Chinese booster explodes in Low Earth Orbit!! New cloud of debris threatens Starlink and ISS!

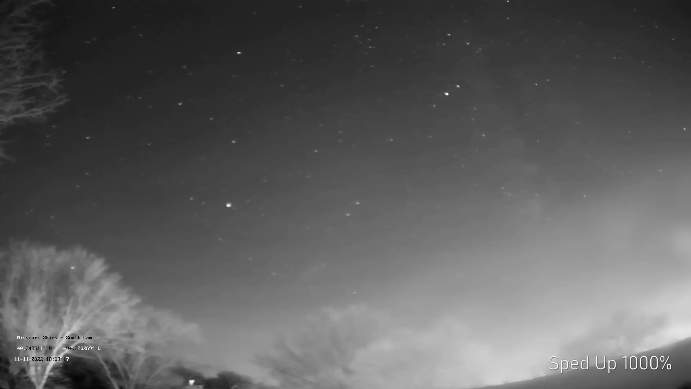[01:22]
You may have noticed a telltale wisp across this particular piece of footage. You're going to see it again here in just a moment, and it may be kind of remarkable to you to think that something in orbit,
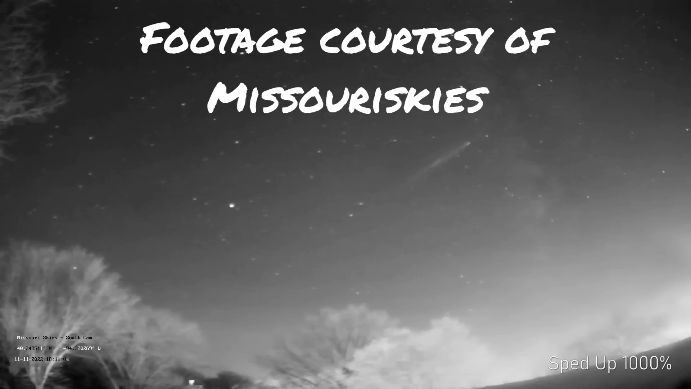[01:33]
something man-made in orbit, can actually create something like this, but it is indeed true. It looks like some sort of fuel dump. In actuality, even though the person who filmed it initially thought that it was some kind of satellite fuel dump, it was in fact a Chinese Long March 6A rocket breaking apart in low Earth orbit and the fuel getting spread all over creation. And yes, you can see that in the night sky if you happen to be looking at the right moment.
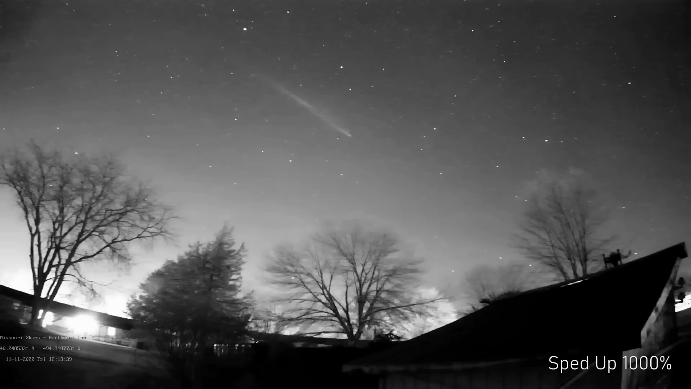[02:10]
It also created a large cloud of debris, which was also visible. And the U.S. Space Force confirmed on Saturday that a Chinese rocket stage broke up at least 500 kilometers over our heads on November 12th, creating some 50 new pieces of space junk around the same altitude as where the number of Starlink satellites are flying,